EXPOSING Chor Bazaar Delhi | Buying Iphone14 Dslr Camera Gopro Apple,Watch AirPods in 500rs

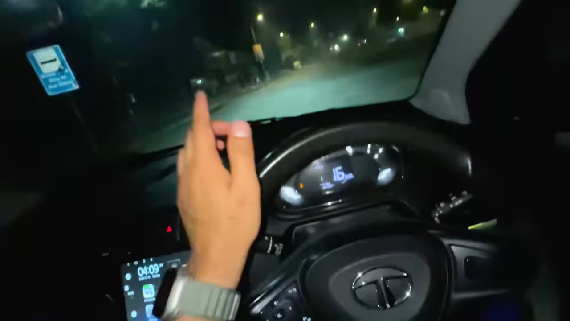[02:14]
तो ये देखो 2 लड़के आपको खड़े दिखेंगे, तो हाँ ये हैं, ये लड़के हैं भाई।
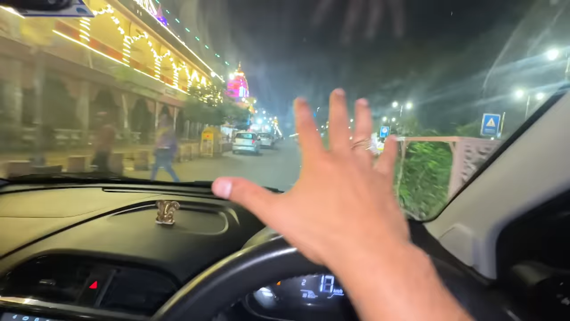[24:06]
तो वहाँ चलते हैं और वहाँ पे खाएंगे अपन चाय वाय पानी वानी। तो वहाँ पे भाई दिवाली वाले दिन देखो 4 बजे फूलों की मार्केट लग गई।